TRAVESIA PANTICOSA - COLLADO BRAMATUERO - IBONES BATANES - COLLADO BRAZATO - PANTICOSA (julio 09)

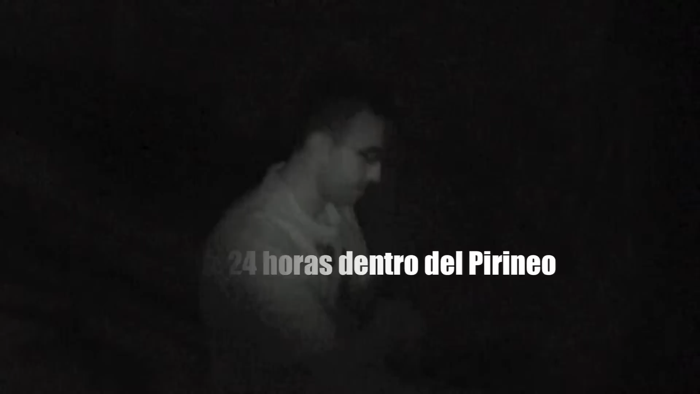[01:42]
Juanmita recogiendo su ropa, ya ha desayunado, ya ha hecho su primer desayuno.